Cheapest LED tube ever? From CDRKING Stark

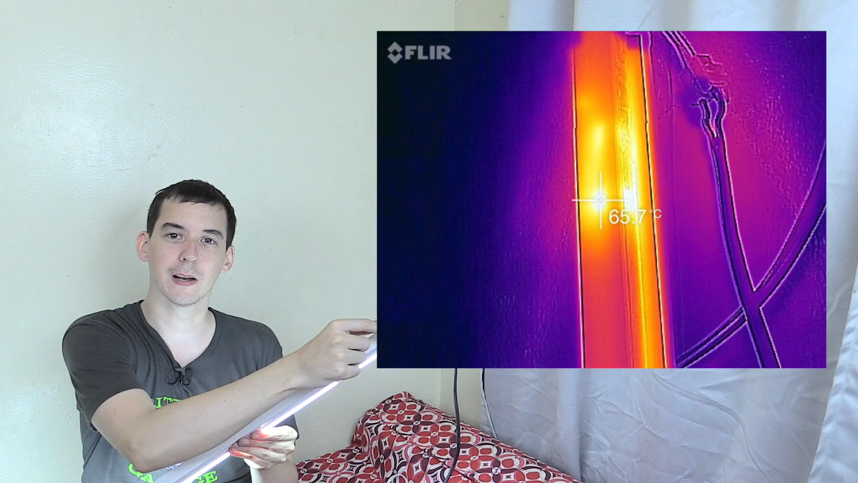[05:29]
On screen: spot 65.7°C
And to be honest, that was pretty much hotter than I would like to say is okay.